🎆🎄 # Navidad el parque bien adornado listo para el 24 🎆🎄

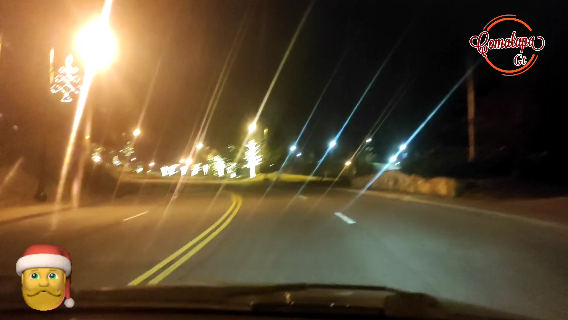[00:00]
hola amigos buenas noches cómo están en esta noche vamos a dar una vueltecita en el parque
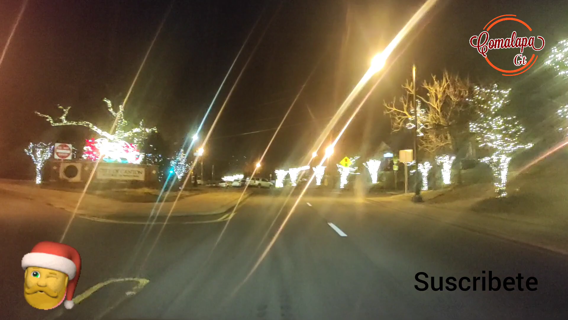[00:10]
aquí por donde vivimos y así se ve el parque amigos vamos a ir a dar una vueltecita ya se siente el ambiente navideño y así está adornado en este parque vean ahorita vamos para el parque en un
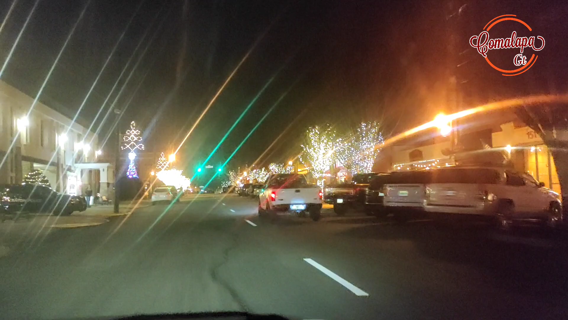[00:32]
momento les vamos a mostrar cómo está adornado el parquecito se ve bien bonito disfruten el vídeo y muchas gracias